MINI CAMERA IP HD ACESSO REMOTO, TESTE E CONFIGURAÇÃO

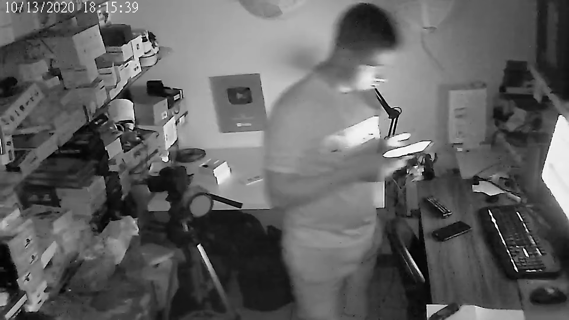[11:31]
Fiz alguns trechos de imagem com visão noturna.
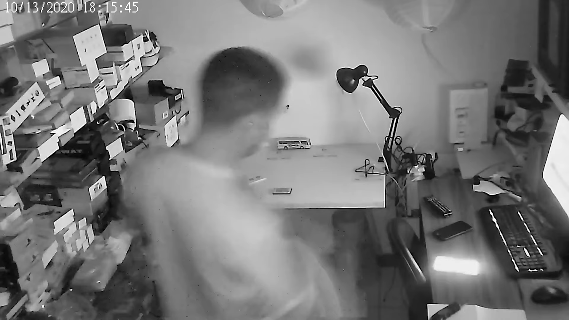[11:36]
Acredito eu que seja uma nota boa pelo tamanho e preço dessa câmera aqui, visto aí, vou ligar aqui o Wi-Fi.
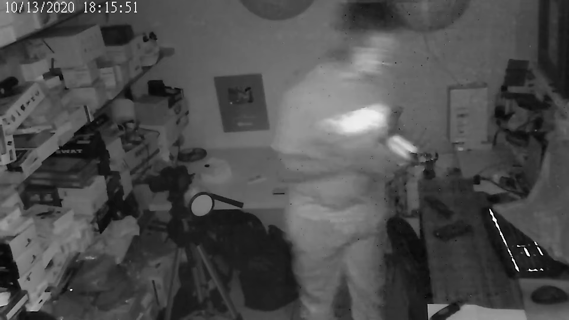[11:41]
Visto aí que é uma mini câmera e tem muitas limitações. Então, acredito que seja muito boa aí a qualidade desse vídeo que está aparecendo para você.